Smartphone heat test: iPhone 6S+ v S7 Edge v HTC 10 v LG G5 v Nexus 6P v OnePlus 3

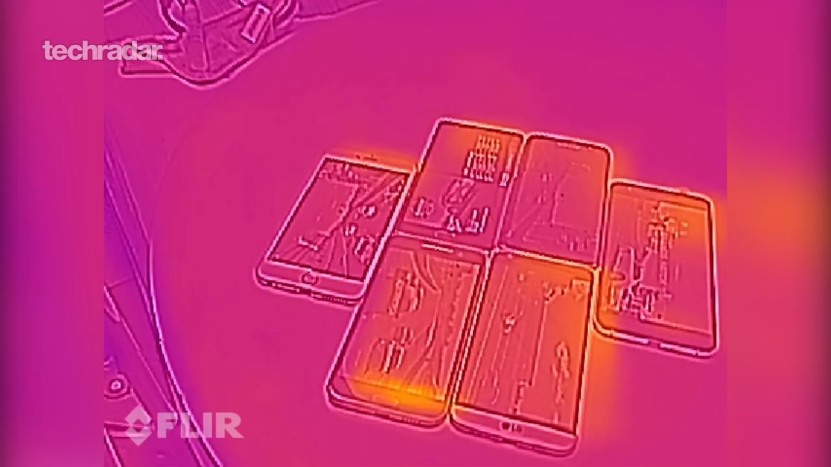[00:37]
We've also used footage from the CAT S60 which is the first phone to
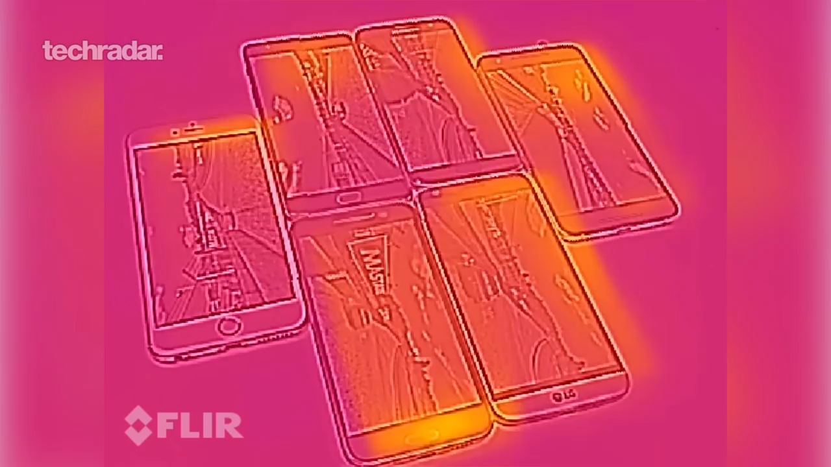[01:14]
While the HT10 is really heating up, it's at 37.7 Celsius and 100 Fahrenheit.
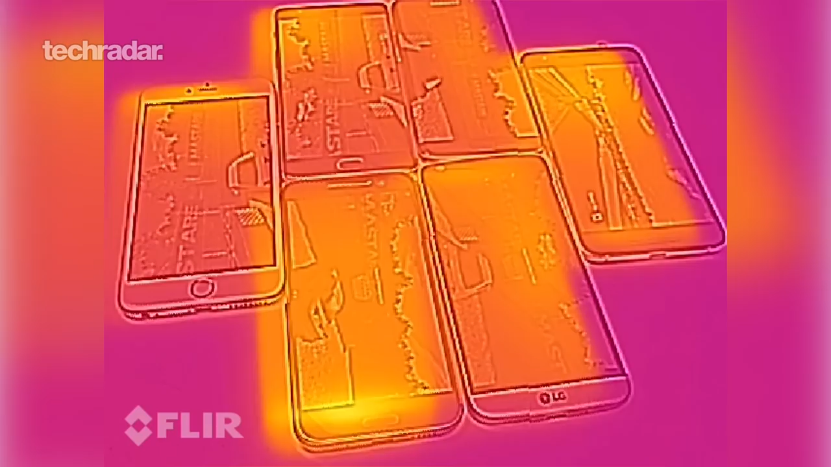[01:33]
The LG G5 is still quite cool as well, as well as the iPhone 6S Plus.
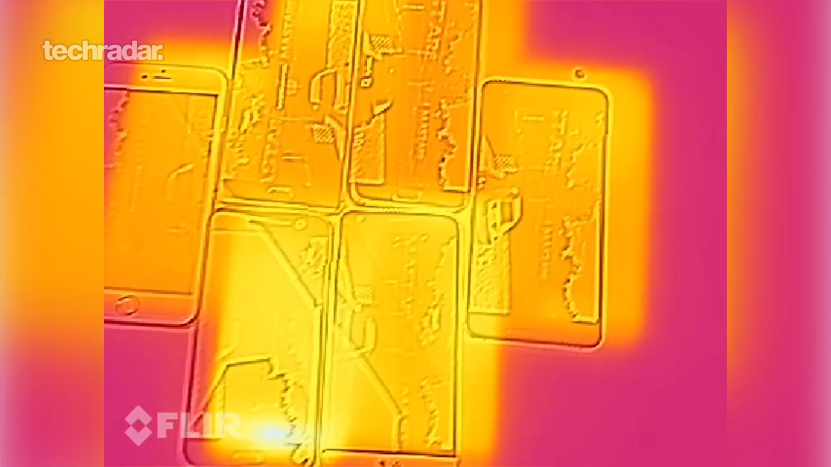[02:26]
Across the board, most of the other phones are very similar.
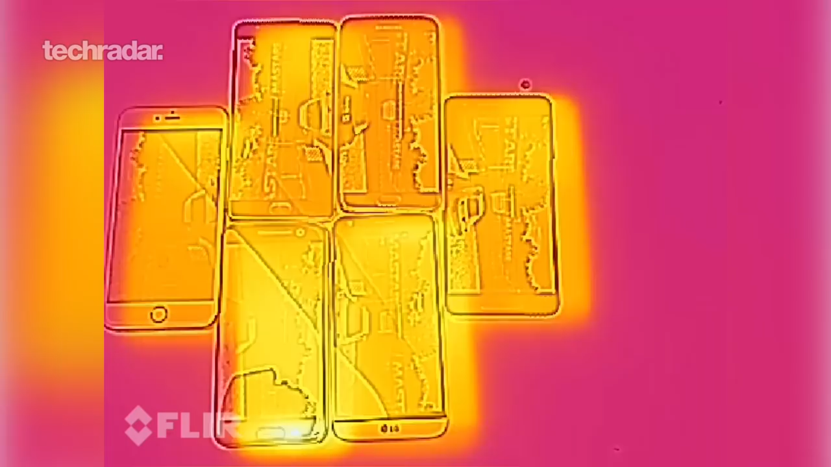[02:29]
The OnePlus 3, the iPhone 6S Plus, they're all around a similar mark.